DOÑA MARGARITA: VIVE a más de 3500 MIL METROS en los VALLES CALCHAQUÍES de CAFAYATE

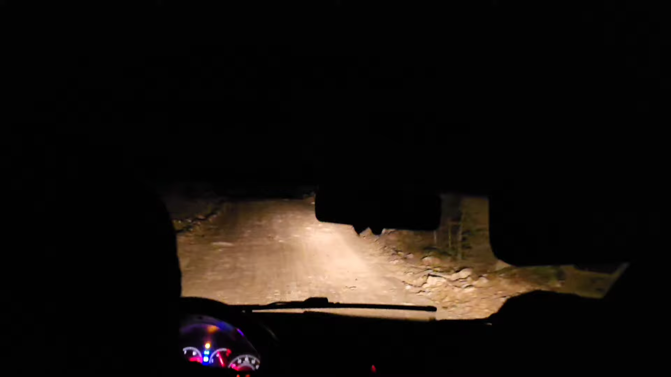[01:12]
Nos encontramos en la provincia de Salta, Argentina. Partimos hacia el paraje Yacochulla, a 6 kilómetros de Cafayate, donde comenzará nuestra aventura.
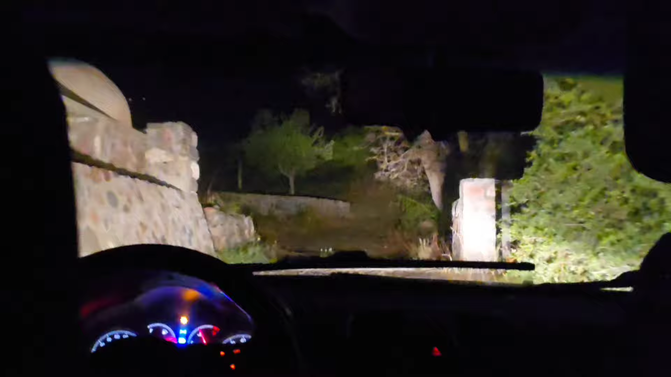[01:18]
Solo se ingresa en vehículo hasta cierto tramo y de allí caminaremos unas 5 horas por los valles calchaquíes.